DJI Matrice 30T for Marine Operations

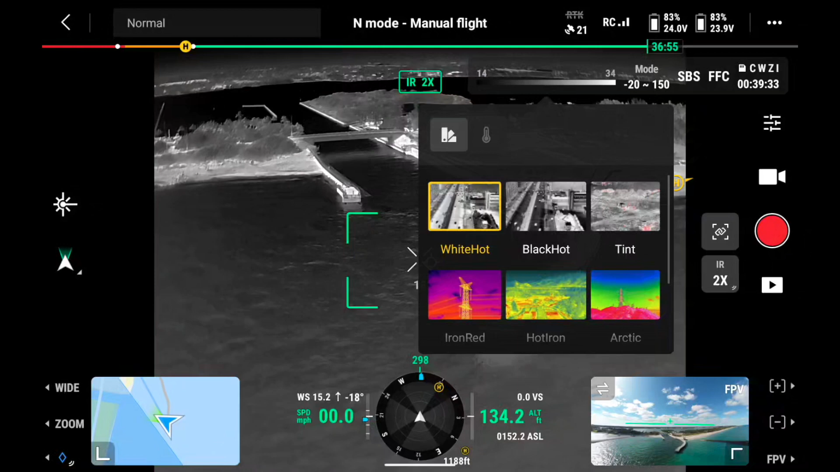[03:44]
in my white hot here's a look at the black hot and some iron red so if we had somebody caught in this ripping current going from the intercoastal out to our ocean or
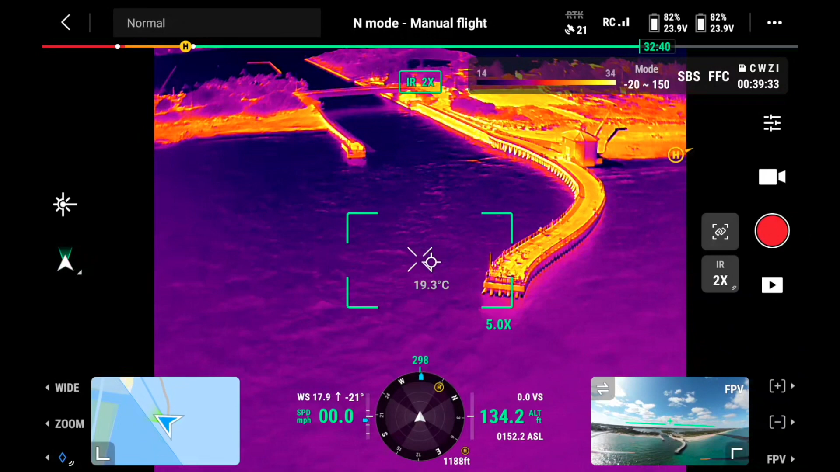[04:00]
On screen: spot 19.3°C
somebody trapped over here by the inlet we're going to be able to tell pretty good with this
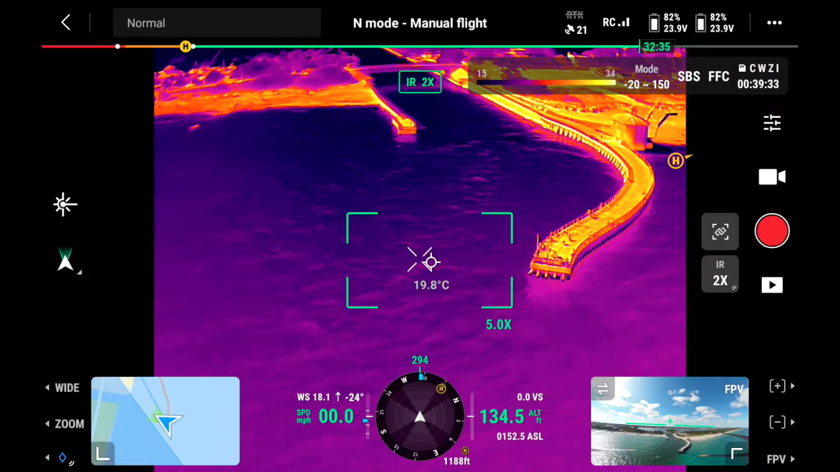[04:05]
On screen: spot 19.8°C
thermal color palette right now is a perfect situation or scenario where if something bad happens like a boat crashes into the point of that jetty
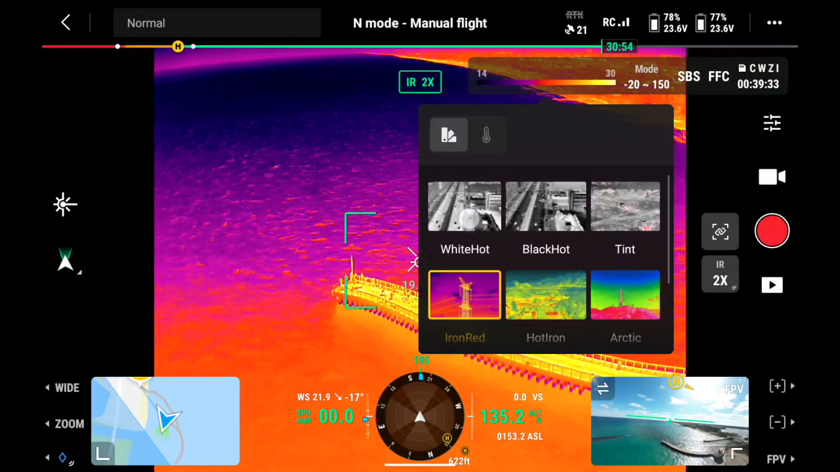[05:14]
flipping on this infrared camera and switching to our color palettes is going to provide us with that valuable information to oncoming crews
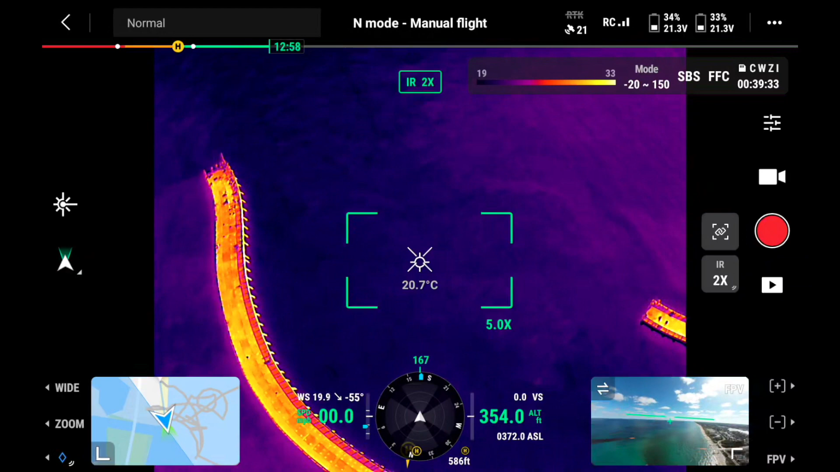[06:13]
On screen: spot 20.7°C
on the left hand side of the jetty which is the north jetty here and there's a
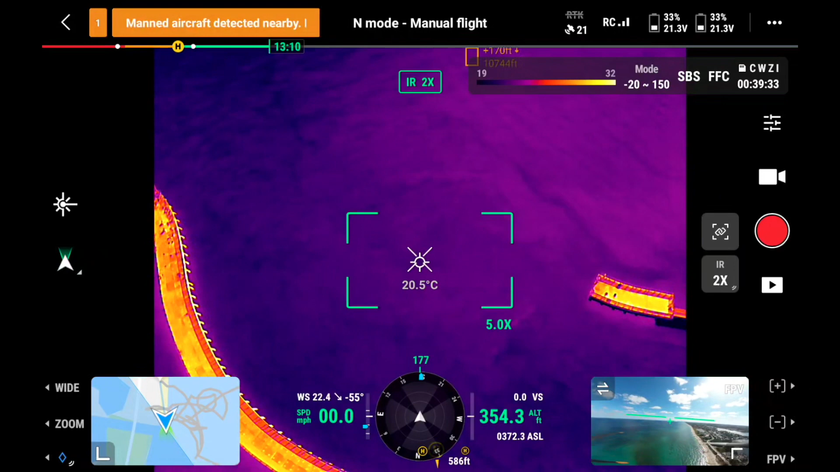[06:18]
On screen: spot 20.5°C
couple people on the south end side of the jetty there's what our black
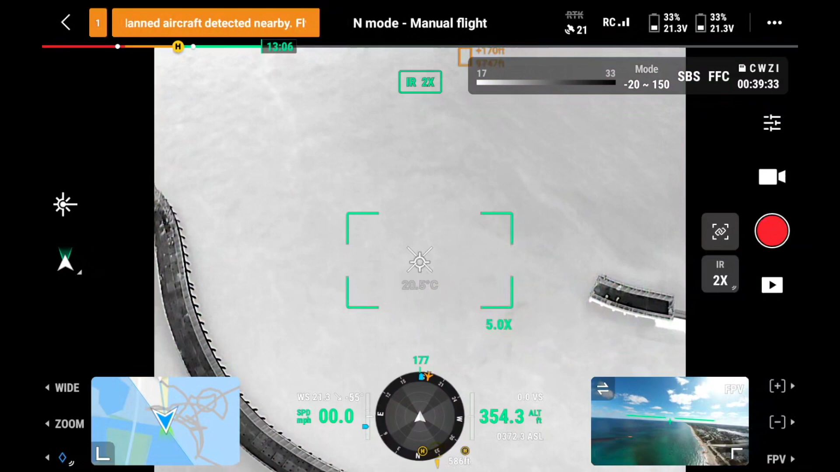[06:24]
hot looks like you can still see the people and there's our white hot
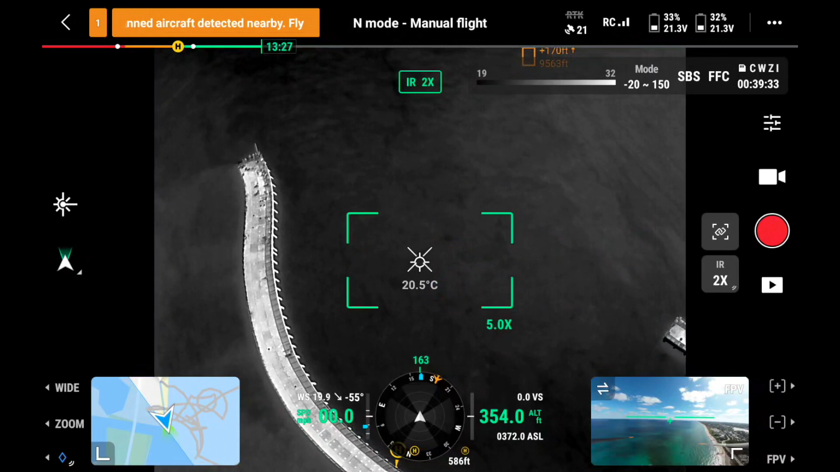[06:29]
On screen: spot 20.5°C
let's go to uh rainbow one
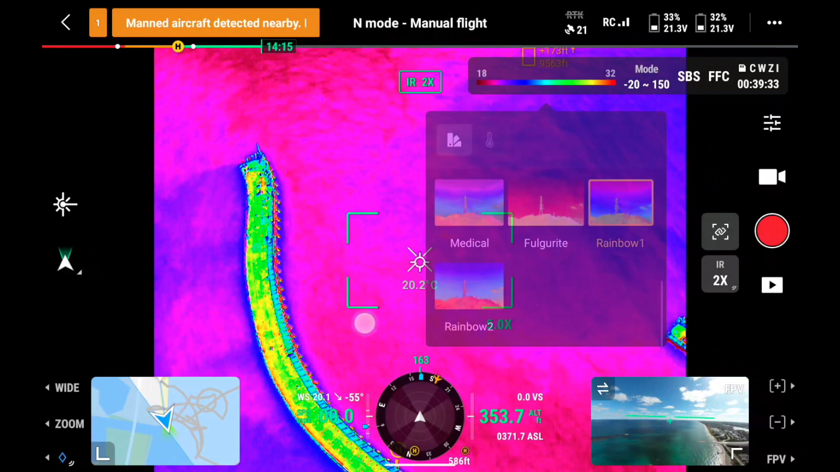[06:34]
yeah we have all kinds of options to switch up and
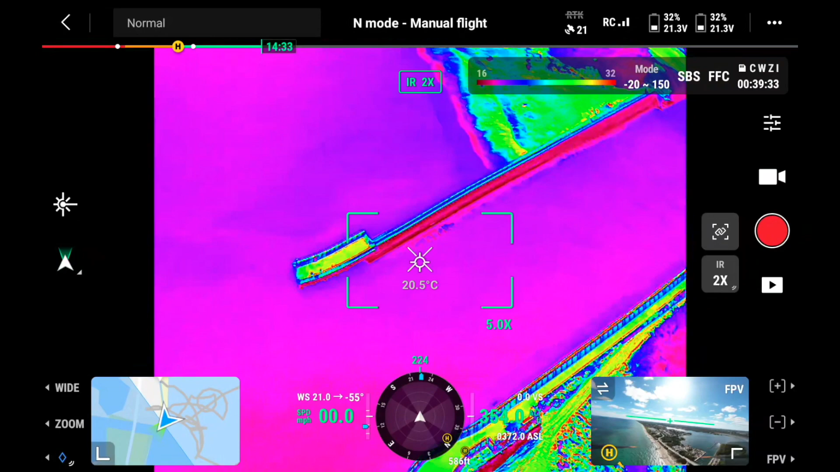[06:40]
On screen: spot 20.5°C
move around here but the current is definitely strong moving through here and then out into our open ocean
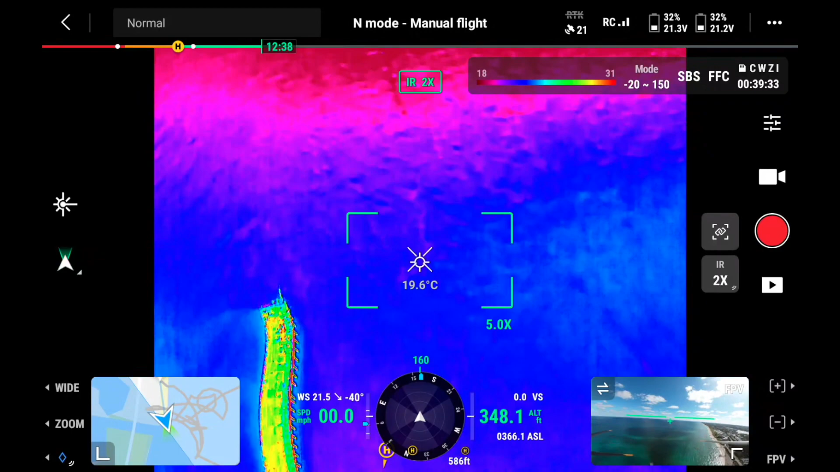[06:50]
On screen: spot 19.6°C
so someone that's not a good swimmer they're gonna get swept out pretty fast out here somewhere and then we're gonna have to go search